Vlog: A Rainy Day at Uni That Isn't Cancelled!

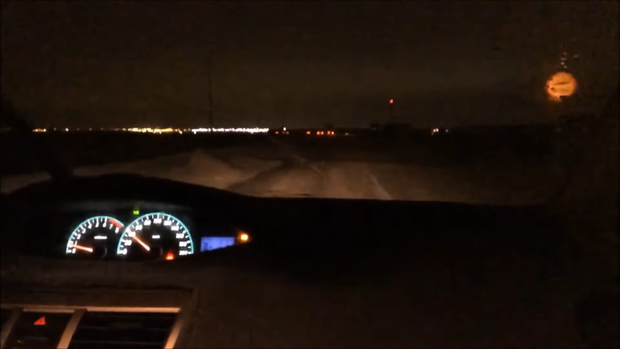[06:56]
Close the lights. And this is only the car light. Look.